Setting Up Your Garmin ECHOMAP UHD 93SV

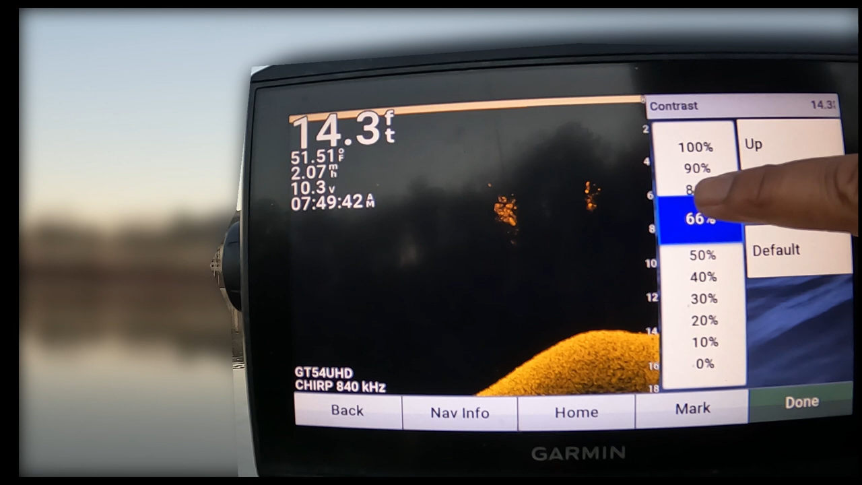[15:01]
On screen: depth 14.3 ft
just take that contrast up a little bit higher and you see that picture went
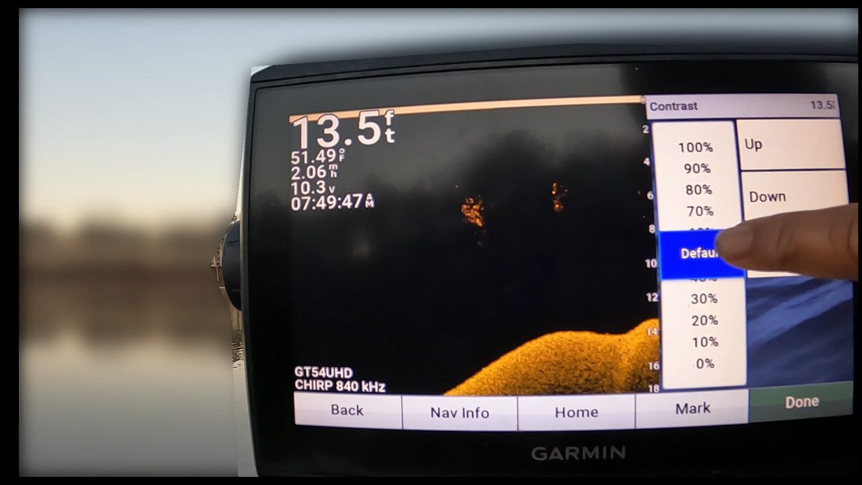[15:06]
On screen: depth 13.5 ft, water 51.49°F, speed 2.06 mph
from being a little bit dull to now being a little bit sharper all right guys
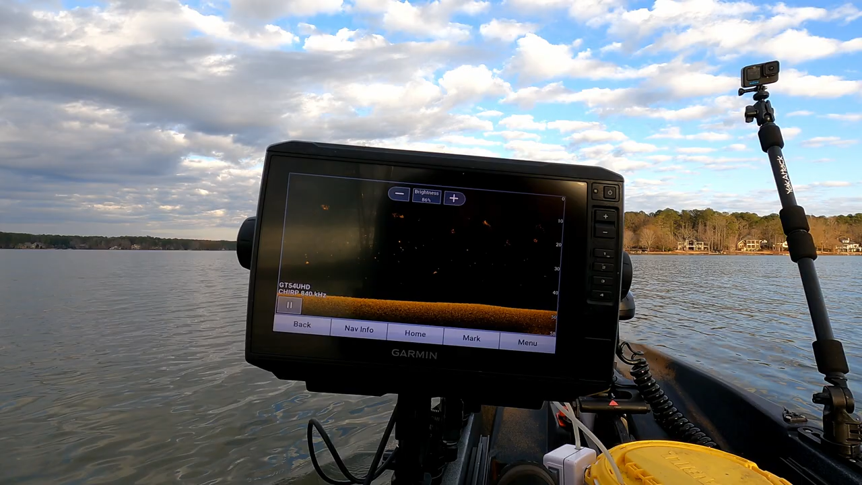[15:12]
so the last thing that we're going to look at we're not going to actually make an adjustment but i just want you all to be aware of uh it's going to be we go to our menu and you can do this from your 2d screen